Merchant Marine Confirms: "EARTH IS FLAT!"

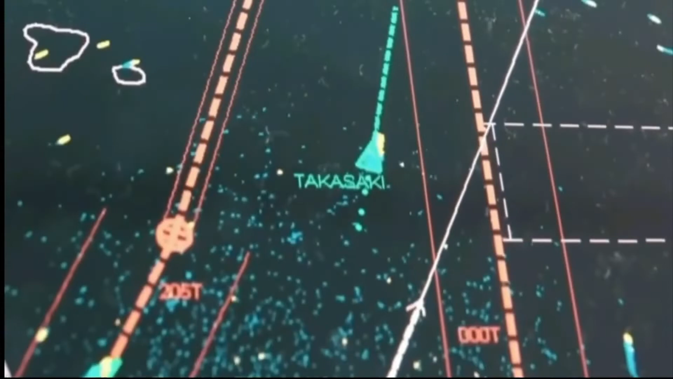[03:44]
we'll say 30 miles, 40 miles out, it sends out the radar beam.
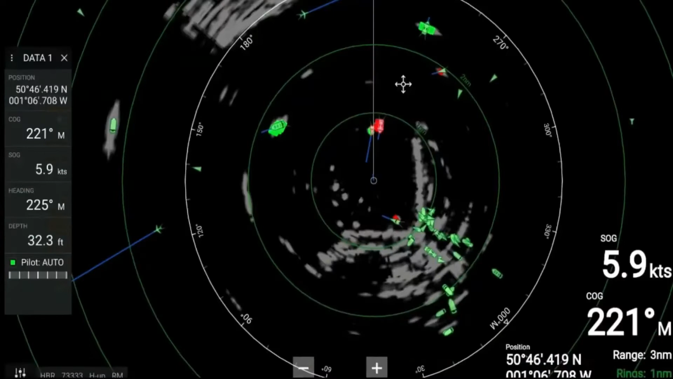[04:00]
And when it picks up something, it hits it back. It's not going around any curve.
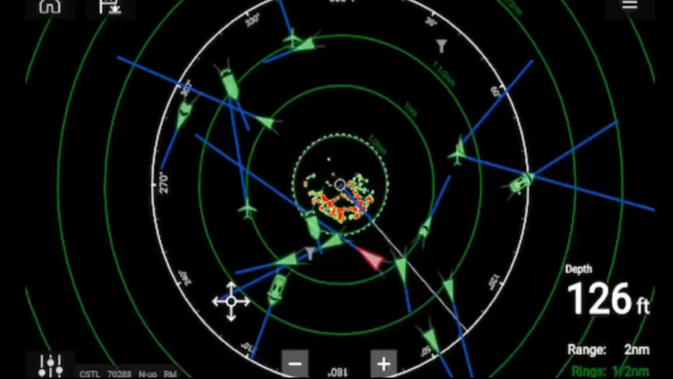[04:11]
Every diagram shown will show you straight lines.
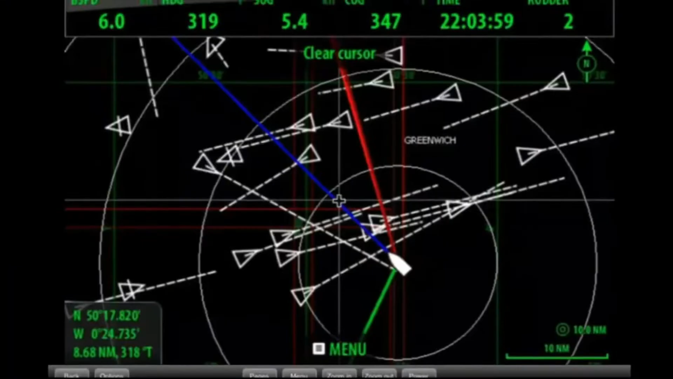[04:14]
They don't, they don't show you curved lines.
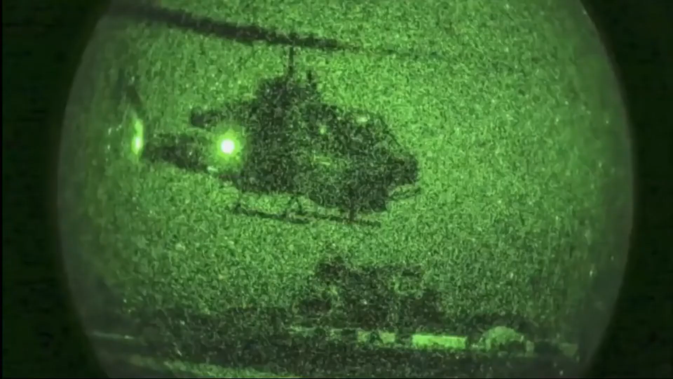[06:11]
This was in 2015, 2015, they had state of the art, what do they call night vision goggles?